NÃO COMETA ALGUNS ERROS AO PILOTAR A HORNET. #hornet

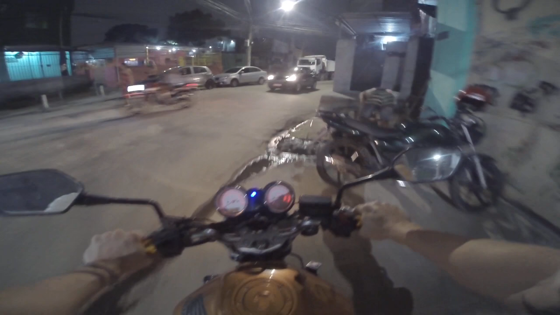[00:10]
Aqui da Zona Norte. Conhecido como Buraco do Lacerda. Salve aí, né?
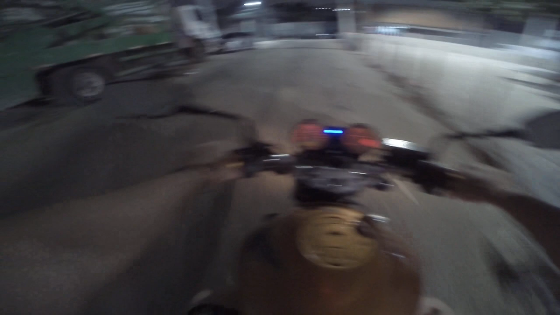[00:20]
Pra todas as pessoas que acompanham o canal Max da Hornet aqui do Rio de Janeiro, né? Pessoal da Zona Oeste, Zona Norte, Zona Sul. Muito obrigado, galera. E esse aqui, né, galera? É o Buraco do Lacerda. Um dos locais mais conhecidos aqui, né? Que muitos motociclistas e motoristas precisam passar.
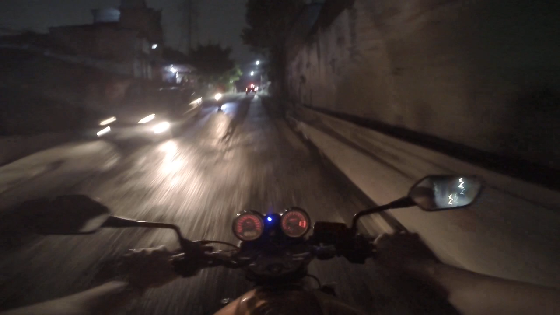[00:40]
Cada dia que passa, né? Vai nascendo mais um buraco. E é isso, galera. As pistas tudo esburacadas. A gente paga um absurdo, né? De PVA seguro. Pra se deparar com uma situação dessa. Mas, enfim, galera.
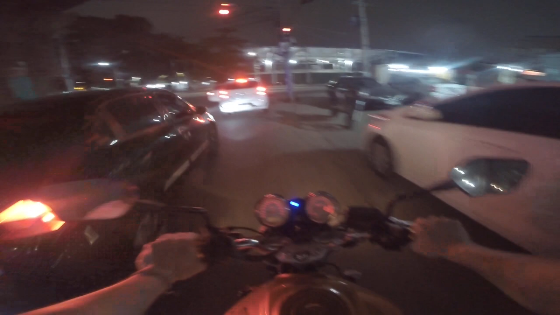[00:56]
A gente não pode reclamar de tudo, né? Nem tudo depende de nós. E vamos que vamos aí, ó.
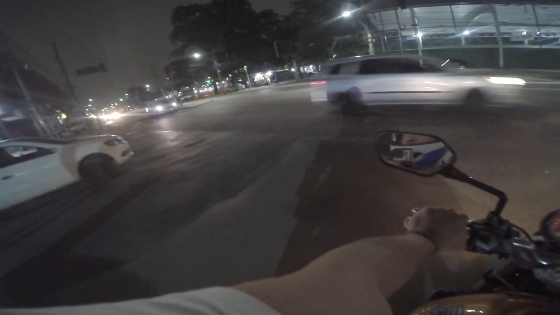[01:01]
Pra mais um Moto Vlog. Avenida Suburbana. Altura de Manguinhos. Manguinhos não, né? Altura aqui do... Viaduto de Bencefa.
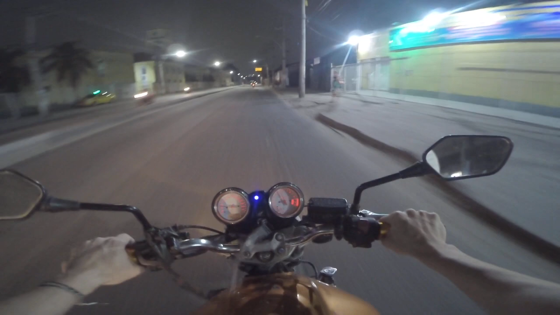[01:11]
Vamos que vamos. Mais um vídeo.
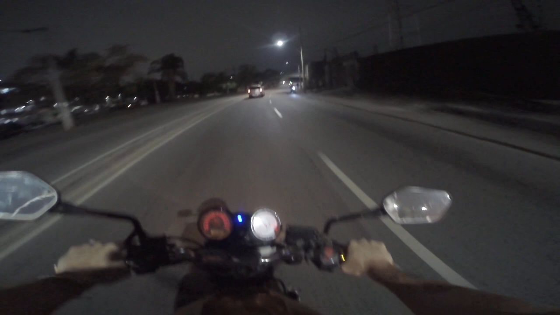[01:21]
Vamos juntos, galera. Vamos juntos misturados. Vamos que vamos. Mais um Moto Vlog de lei pra vocês, que eu sei que vocês gostam, né? Pra quem não conhece, galera. Esse aqui é o Viaduto. Viaduto de Benfica. Isso aí. Logo a seguir, né? Temos... Aqui algumas comunidades da Zona Norte, né?